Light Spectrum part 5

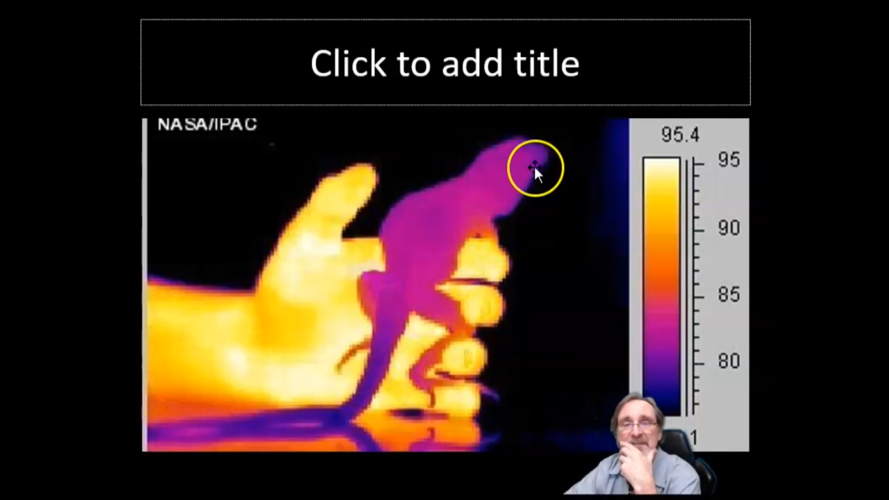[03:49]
so oh by the way click to add title you don't have to write that I'm sorry it's just kind of what ends up happening but the um lizard looks purple
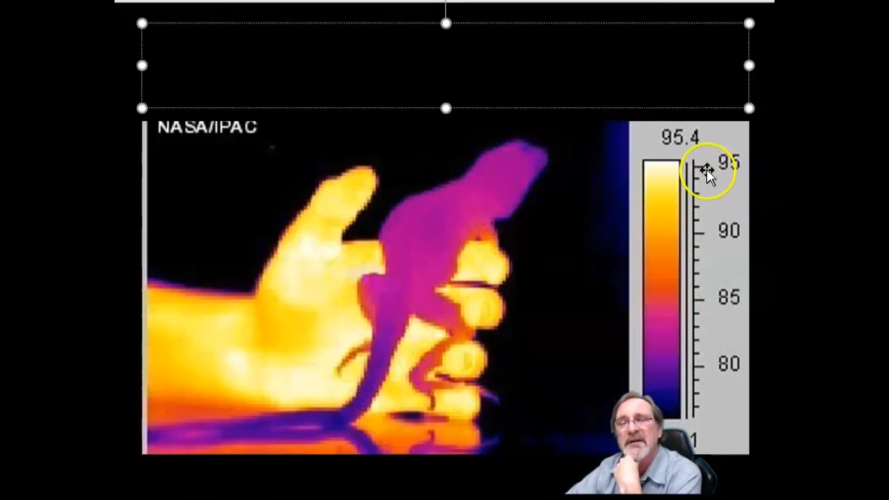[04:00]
and the hand looks really well like yellow why would that be usually somebody can answer this because the lizards are cold-blooded right they don't generate
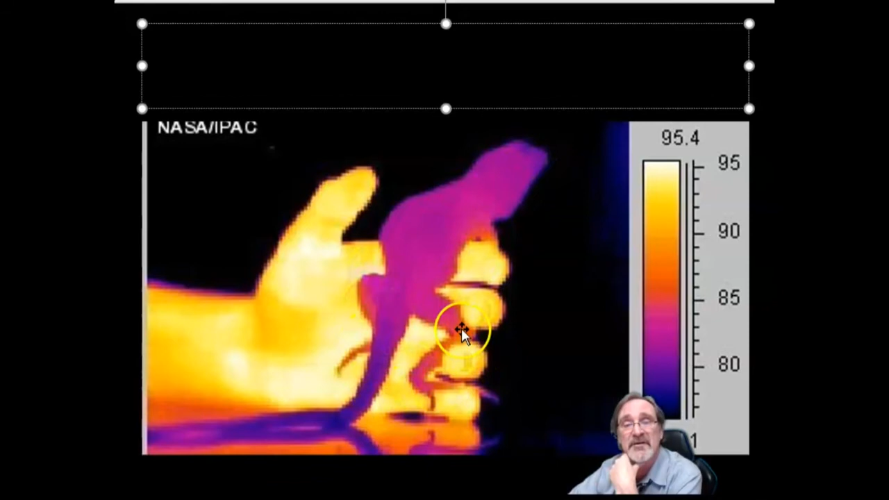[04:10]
their own heat and look though it's red where it absorbs the heat from the hand it's little it's warming
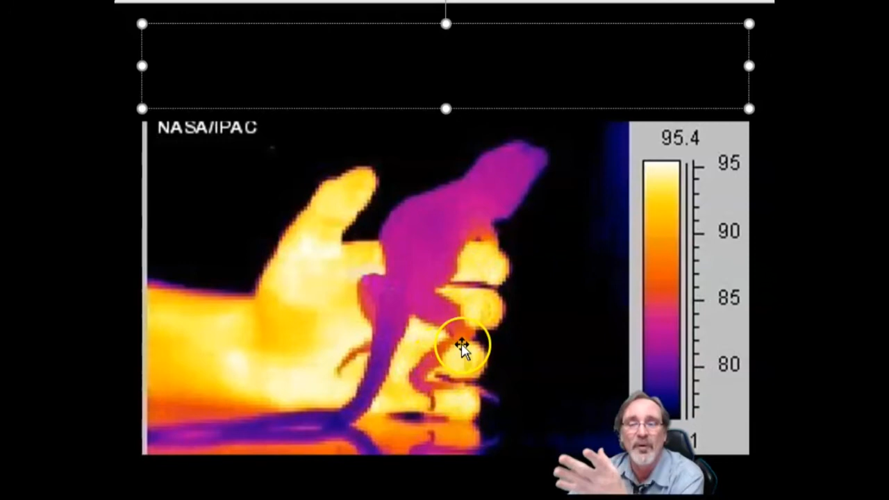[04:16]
up on its feet right or here's a picture of a jeep in
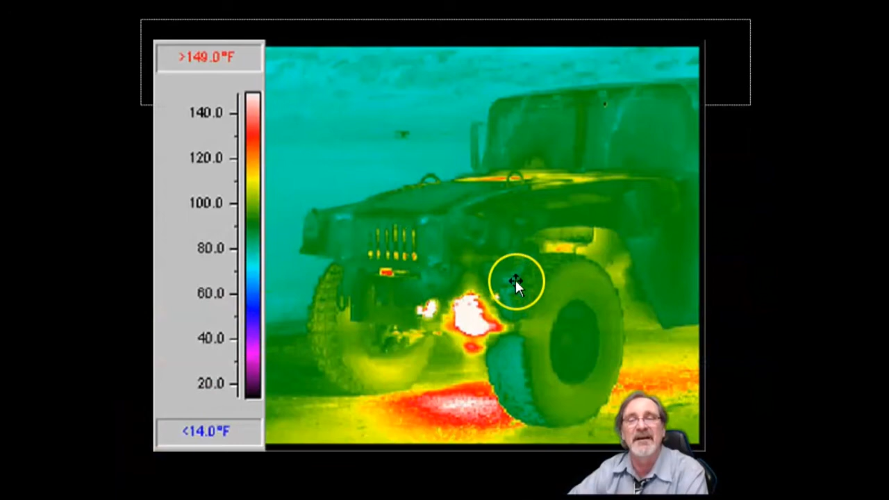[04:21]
the army or whatever that the engine is really hot and it's made the ground really hot underneath it radiant energy and so again it's infrared is a form of light we just
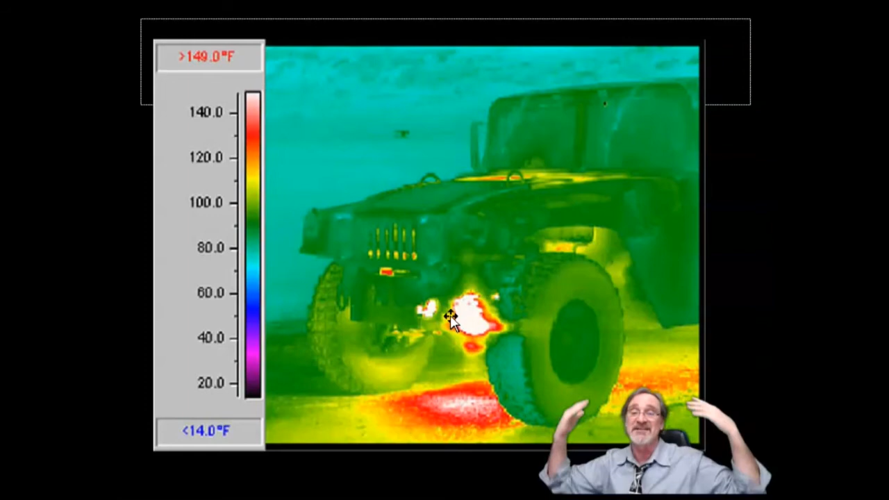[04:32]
On screen: scale top 149.0°F, scale bottom 14.0°F
can't see it and by the way I do want to mention this is a super duper duper duper duper duper important kind of light without getting too much detail what this graphic is this